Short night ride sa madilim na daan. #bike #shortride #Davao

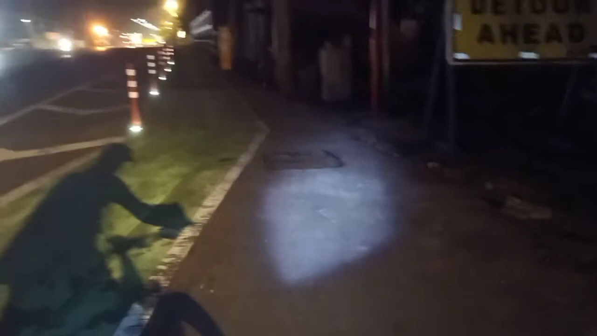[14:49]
Ito guys, oh, ito yung nagustuhan ko na bike lane dito. Yung sa kulay. Yan, dito tayo dadaan.
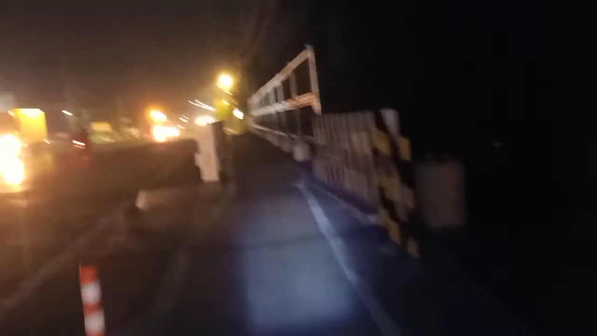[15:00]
Yan, yung bike lane ito. Yan, oh, tingnan nyo.
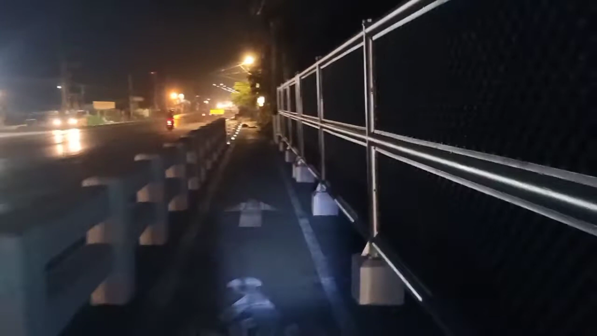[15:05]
Diba?
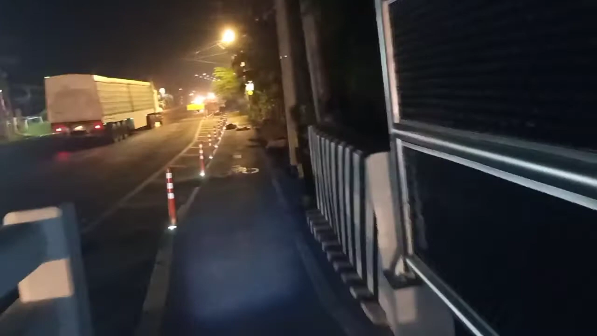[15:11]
ng klaseng bike lane. Pero may basura dito. Yun.
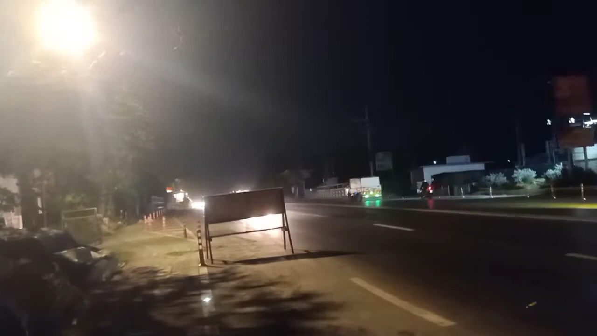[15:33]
At sa kabila rin. Ito yan sa bago.
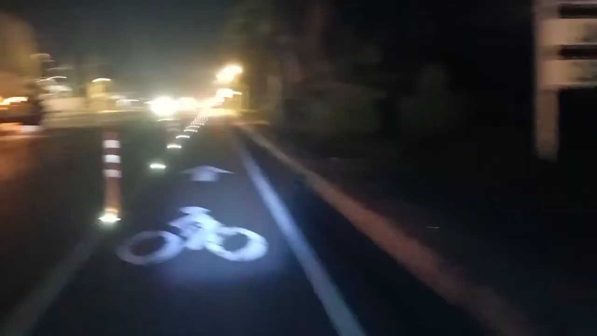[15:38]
Yan yung bike lane dito. Yan may nakapark na sasakyan dyan. Dahan tayo punta sa kapalit. Itong mga bike lane dito is part of the 52.7
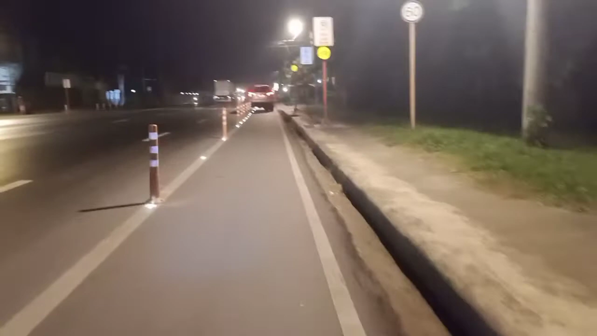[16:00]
kilometers na ginawa ng Davao City.